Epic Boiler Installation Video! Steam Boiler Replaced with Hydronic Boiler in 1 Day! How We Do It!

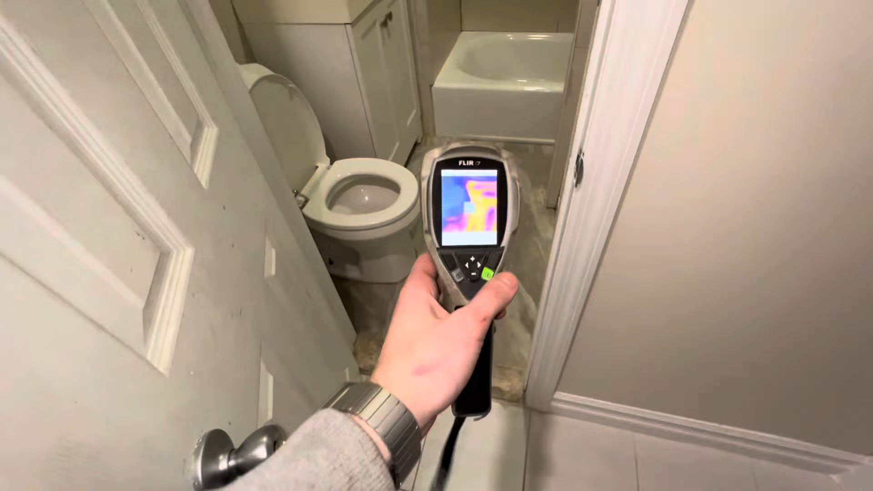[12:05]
You can see all the hot water pipes in there.